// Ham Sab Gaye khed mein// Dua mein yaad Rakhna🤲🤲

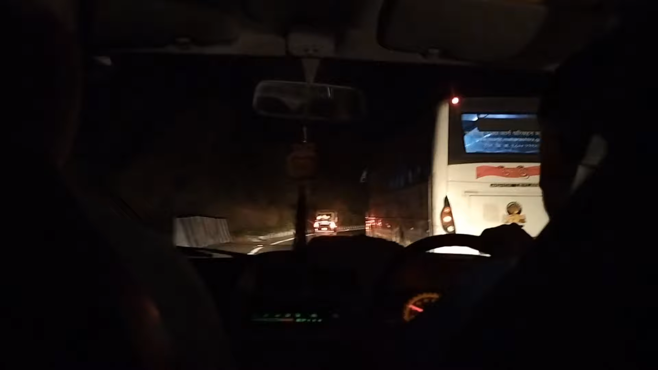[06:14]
ट्रॉफिक भी मिल रहे थी बहुत हैरान हो गए थे हम लोग अब फिर वहां आजू